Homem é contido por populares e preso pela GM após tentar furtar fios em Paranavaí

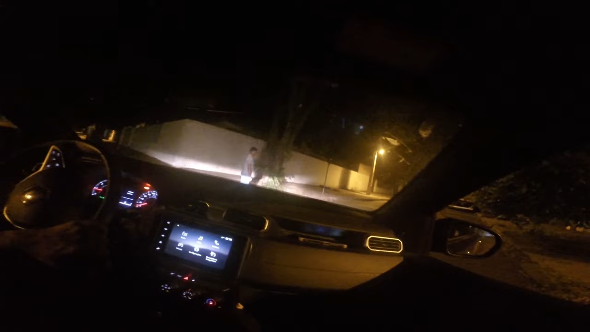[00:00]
O vídeo registrado por uma câmera acoplada à farda de um guarda municipal mostra o momento em que os agentes chegam até o local.
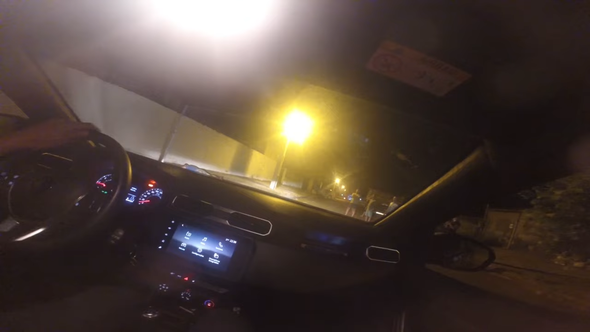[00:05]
Na imagem é possível ver o momento em que uma equipe da Polícia Militar também chega para prestar apoio à ocorrência.